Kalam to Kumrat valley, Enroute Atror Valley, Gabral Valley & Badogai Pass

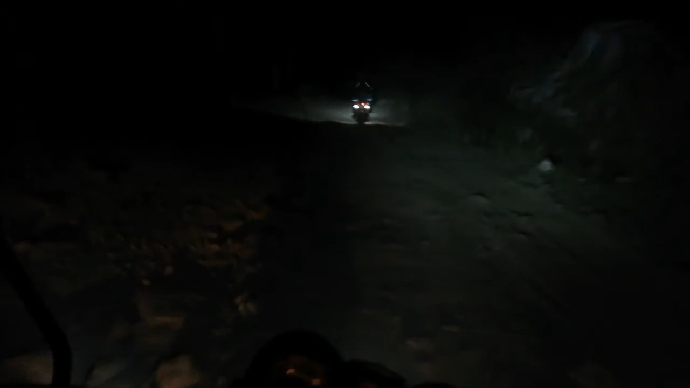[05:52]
और इतनी उतराई है कि हमने अपनी बाइक्स बंद की हुई और एक घंटे से हमारी बाइक्स ऐसे मुसलसल उतर रही हैं।